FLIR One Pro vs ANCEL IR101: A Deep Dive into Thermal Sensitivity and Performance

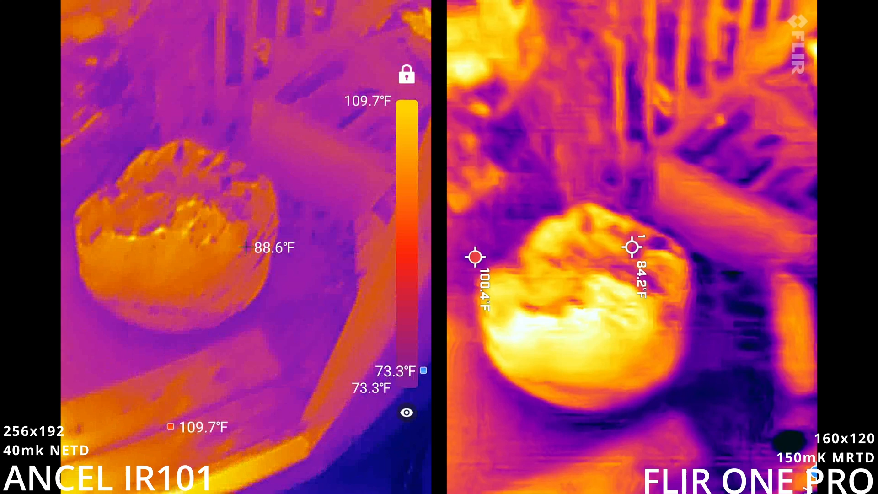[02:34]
On screen: scale top 109.7°F, scale bottom 73.3°F
Alright, now we've got the predator vision.
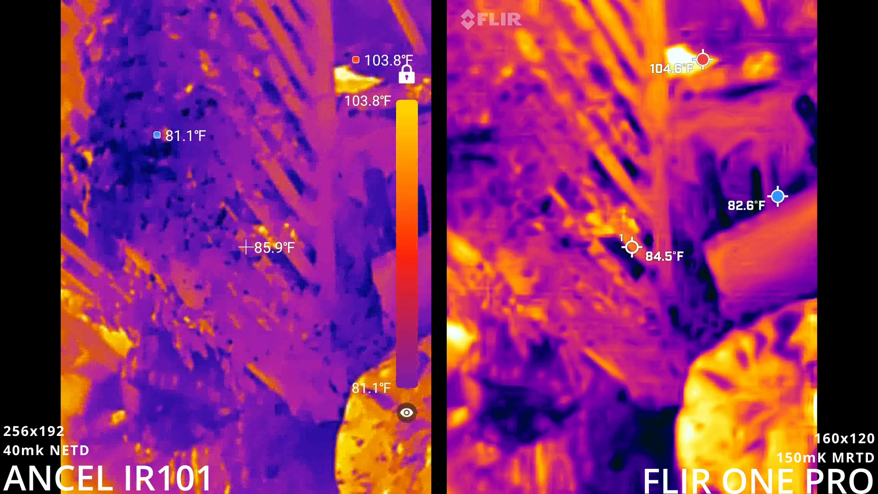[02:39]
On screen: scale top 103.8°F, scale bottom 81.1°F
Ch-ch-ch-ch-ch-ch-ch-ch-ch-ch-ch-ch-ch-ch-ch-ch-ch-ch-ch-ch.
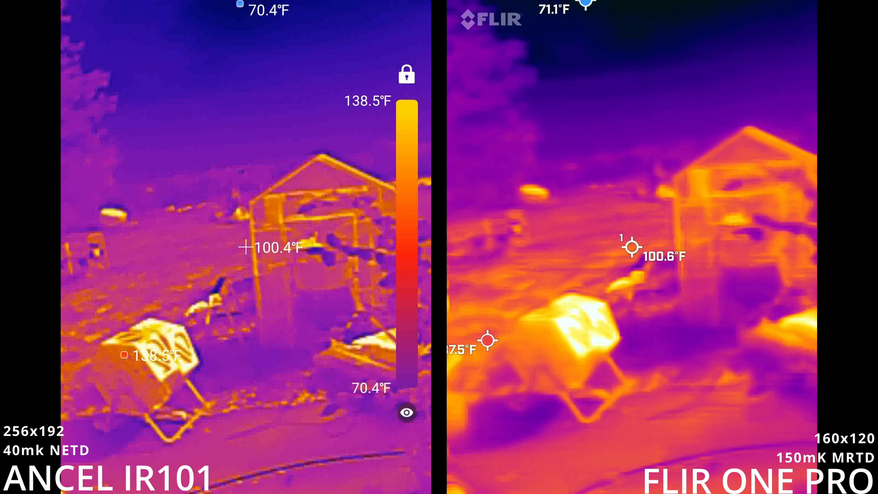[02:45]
On screen: scale top 138.5°F, scale bottom 70.4°F
The world on fire. Check out the chicken coop.
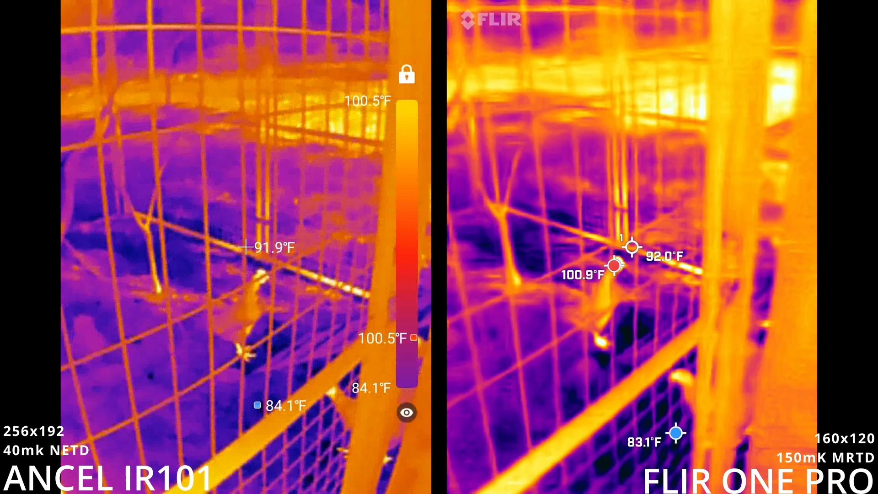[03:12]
On screen: scale top 100.5°F, scale bottom 84.1°F
There's a big difference in usability between these two things.
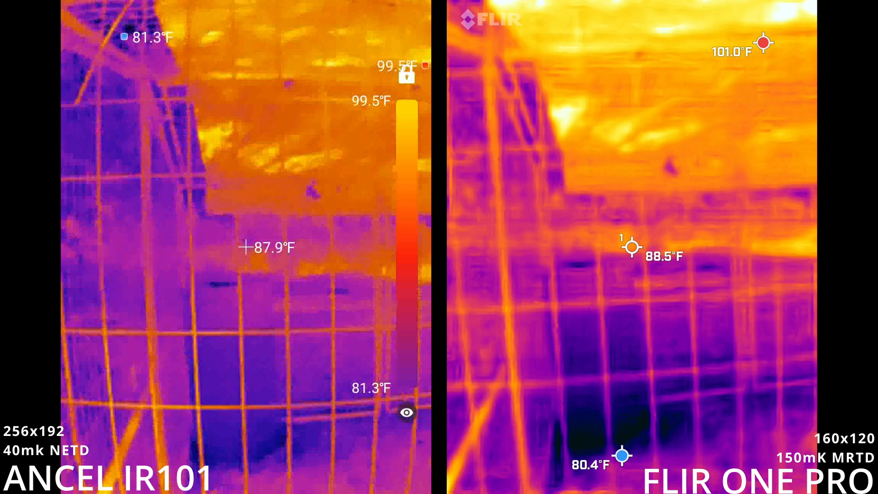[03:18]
On screen: scale top 99.5°F, scale bottom 81.3°F
I don't know if I can find any critters.
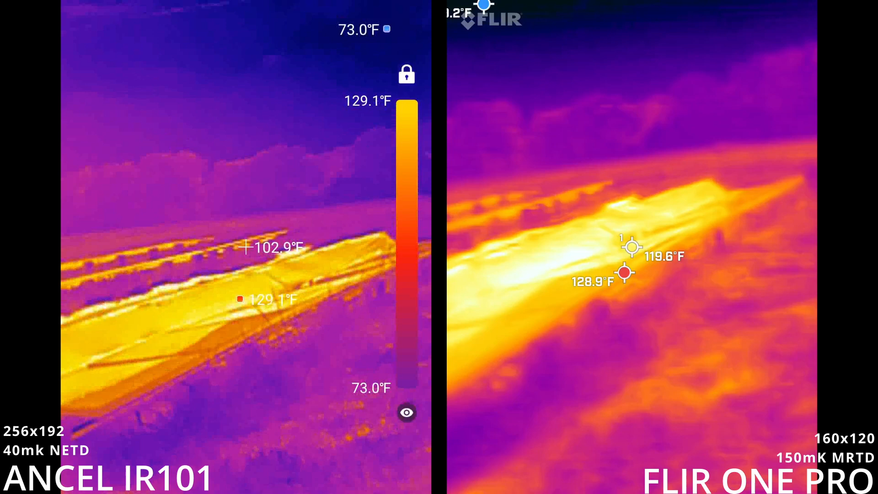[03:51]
On screen: scale top 129.1°F, scale bottom 73.0°F
I don't know if you can hear that. That has triggered the pest repellent sensor.
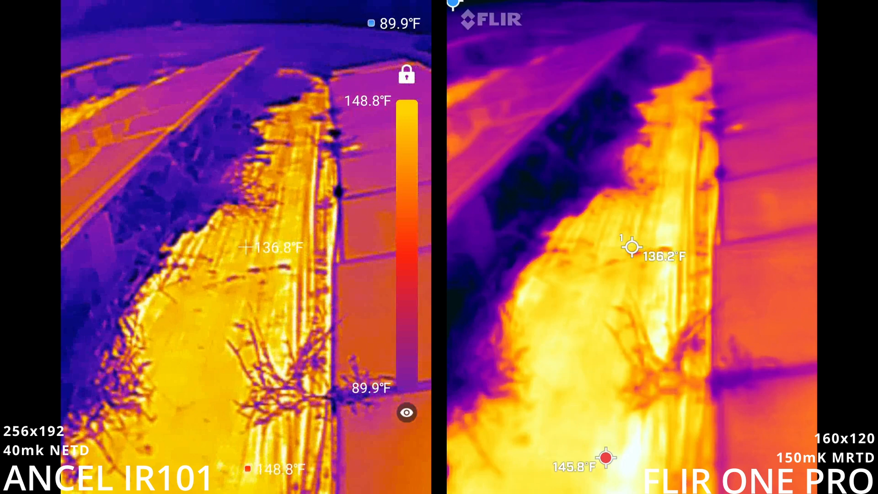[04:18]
On screen: min 89.9°F, scale top 148.8°F, scale bottom 89.9°F
What I'm noticing besides the frame rate, more importantly, not just the actual frame refresh rate, there seems to be a delay on the FLIR.
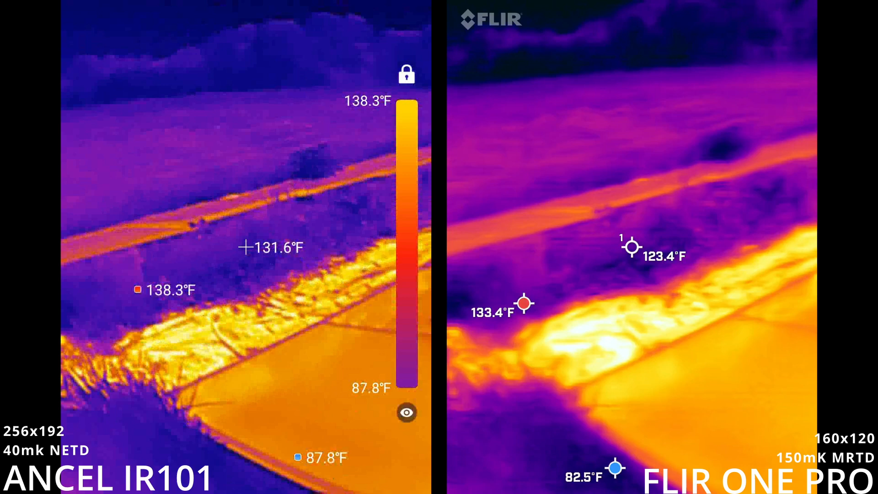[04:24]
On screen: scale top 138.3°F, scale bottom 87.8°F
Where it's not, you know, I would expect it to just be like the same footage but just less frequently updated.
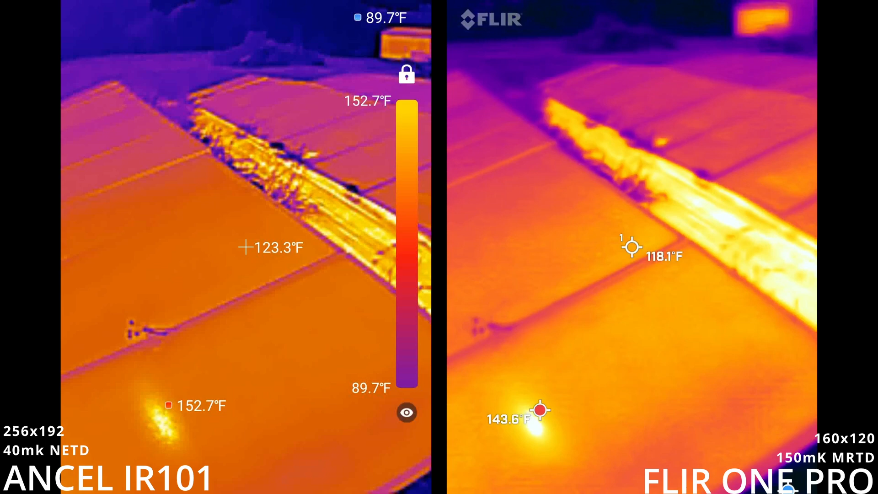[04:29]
On screen: min 89.7°F, scale top 152.7°F, scale bottom 89.7°F
But there's actually a lag behind it. Oh, there's one of the reasons my panels are not doing well. Let me pull that out.
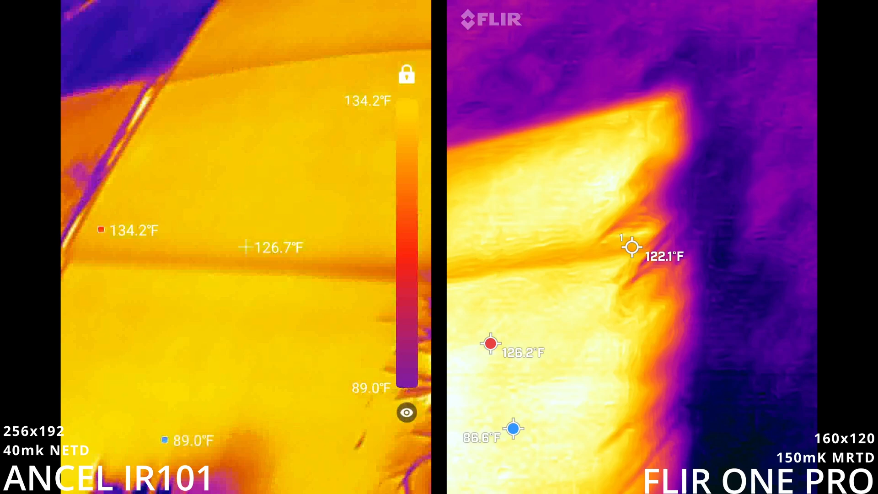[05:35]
On screen: scale top 134.2°F, scale bottom 89.0°F
So let's see what else. What is the difference in distance?
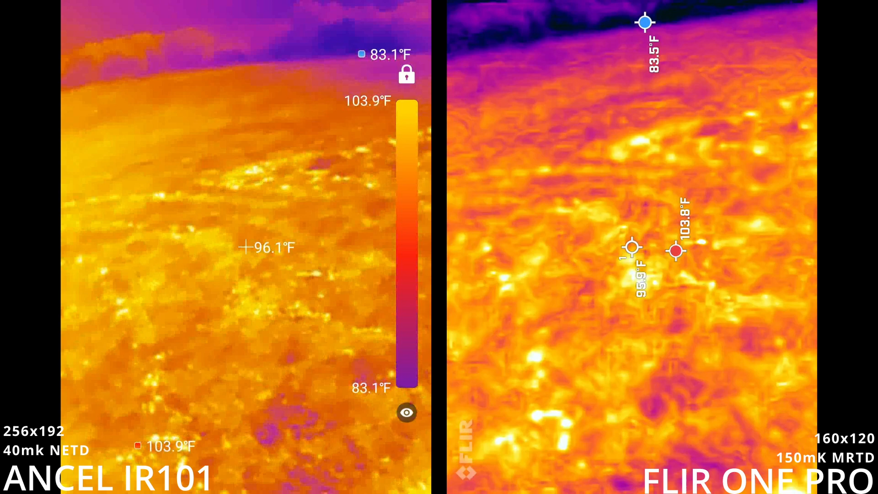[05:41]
On screen: scale top 103.9°F, scale bottom 83.1°F
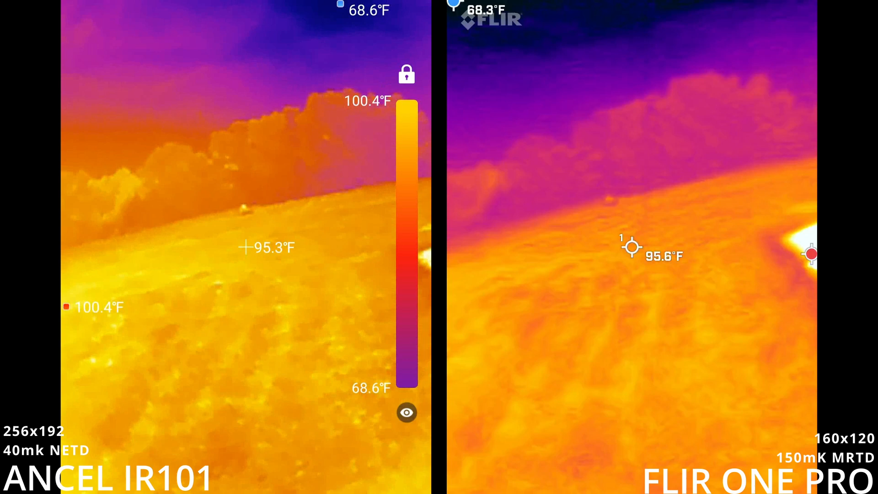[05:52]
On screen: scale top 100.4°F, scale bottom 68.6°F
Okay, so it looks like I can see the mower in the end so I can barely see the other one.
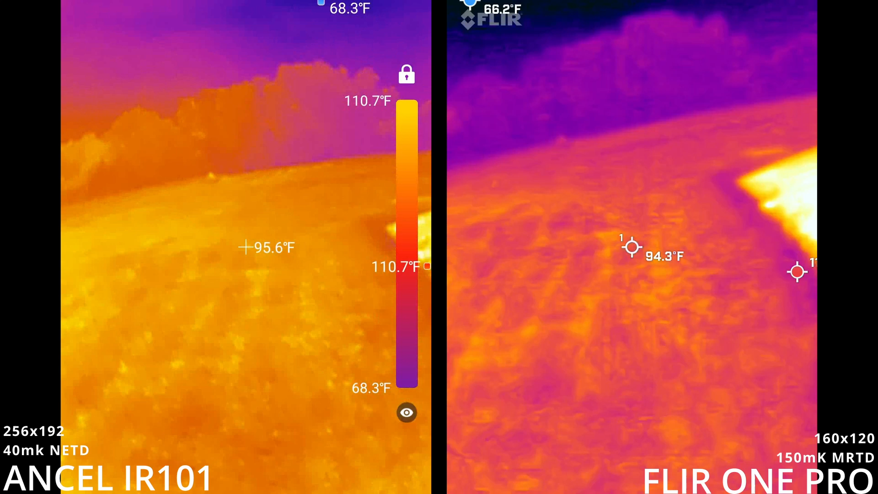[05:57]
On screen: scale top 110.7°F, scale bottom 68.3°F
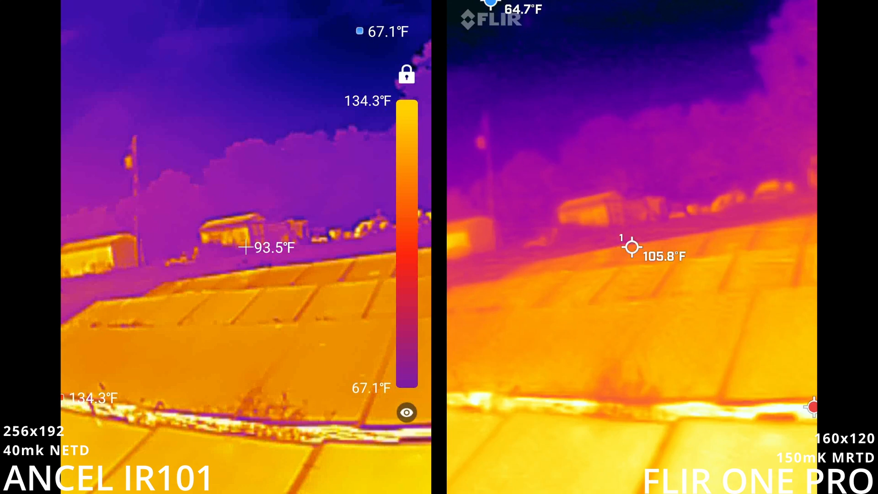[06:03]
On screen: scale top 134.3°F, scale bottom 67.1°F
Yeah, there really is a difference. Some of it is resolution.
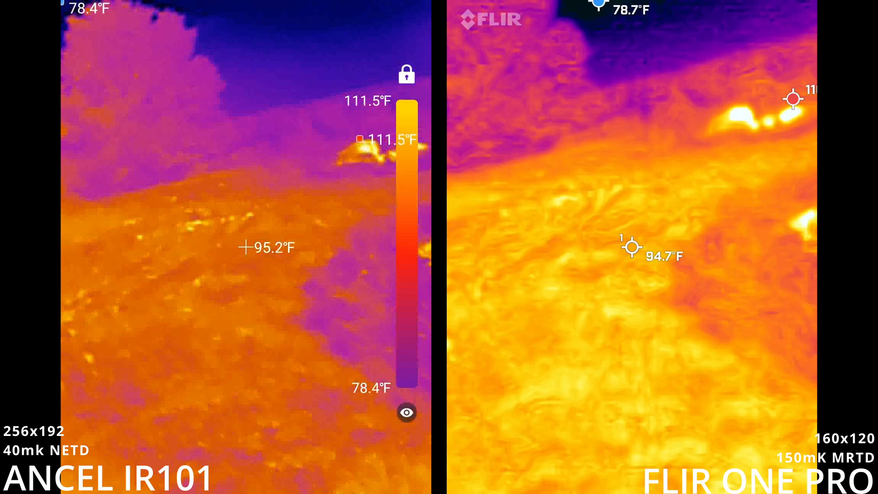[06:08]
On screen: max 111.5°F, scale top 111.5°F, scale bottom 78.4°F
Some of it is the net D noise.
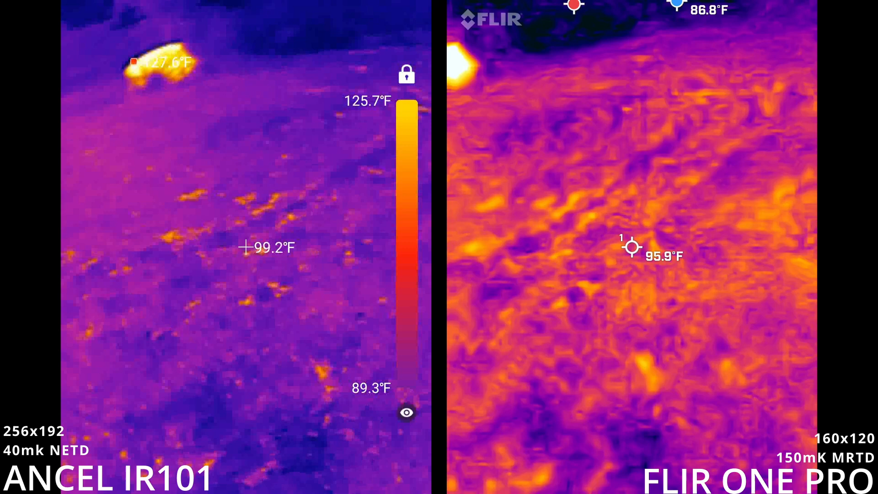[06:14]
On screen: scale top 125.7°F, scale bottom 89.3°F
You see like this, like the grass makes more sense here where it's mostly light color because you know, it's absorbing the light.
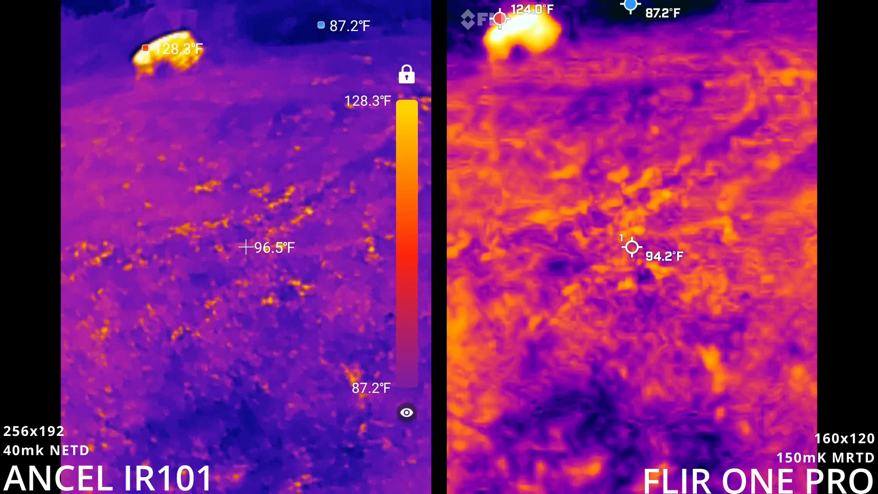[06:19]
On screen: scale top 128.3°F, scale bottom 87.2°F
Small red spots but you see the noise on the FLIR, the red spots look a lot bigger. And those spots that are light or brighter color are where the dead grass is.
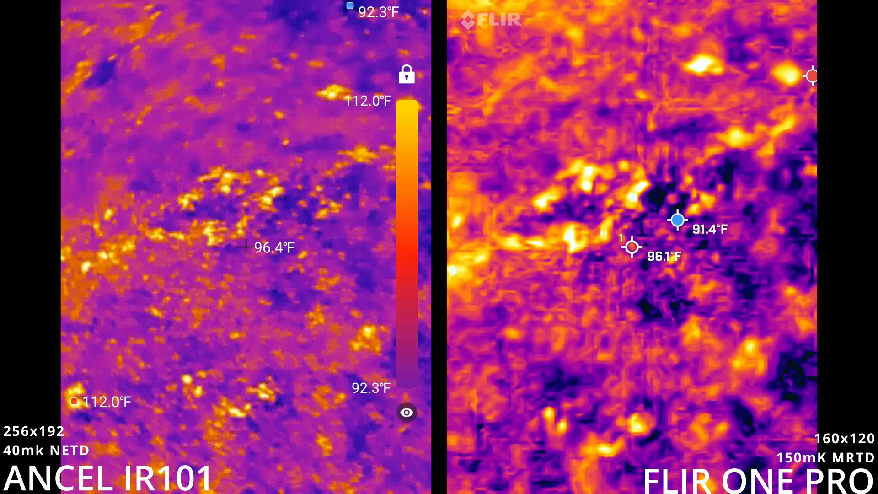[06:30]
On screen: scale top 112.0°F, scale bottom 92.3°F
So it's dead grass. So it's carbon matter. It's brown. It absorbs heat differently. But you would think half my lawn is dead grass from the way the FLIR looks.